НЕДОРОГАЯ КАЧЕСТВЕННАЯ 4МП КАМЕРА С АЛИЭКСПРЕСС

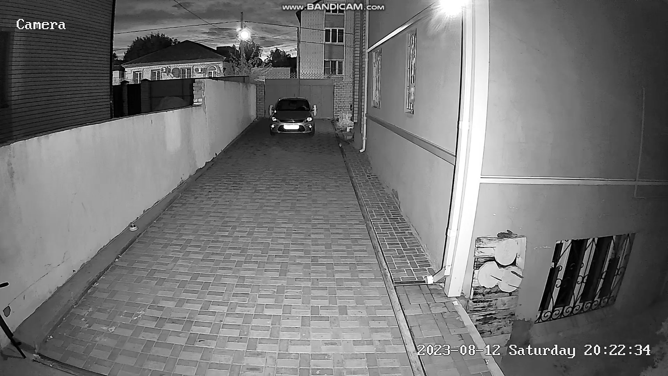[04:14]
Дальность ИК-подсветки составляет около 25-30 метров. ИК-подсветка равномерно заполняет пространство.
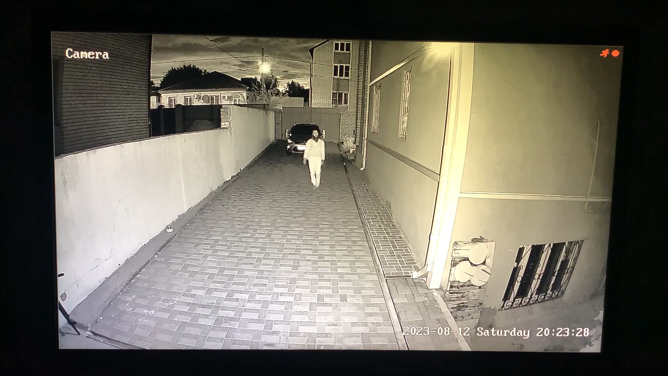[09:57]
То есть, хоть камера вообще абсолютно в другой прошивке, всё равно в регистраторе эта функция действует, что в X-May, что и в G-Crossman, и, в принципе, наверное, в других.